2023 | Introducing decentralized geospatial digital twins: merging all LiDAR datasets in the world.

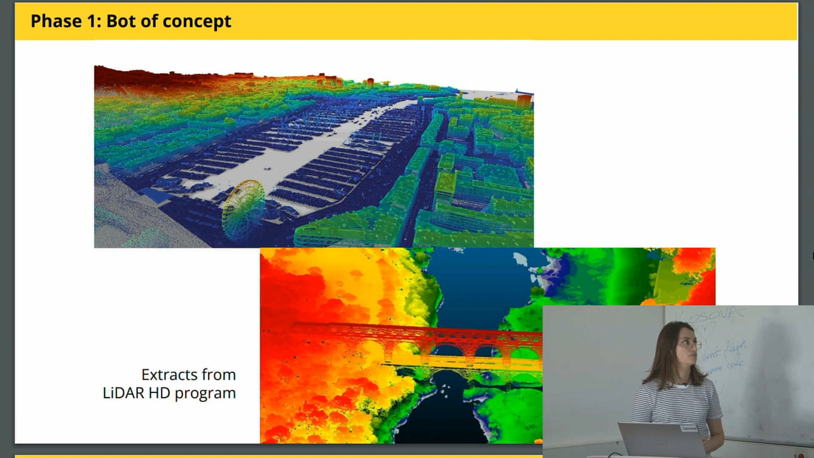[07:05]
the French Institute of Geographic Information. They are running this huge program all over France, and we're working with them on this proof of concept. So, yeah, we're taking this information,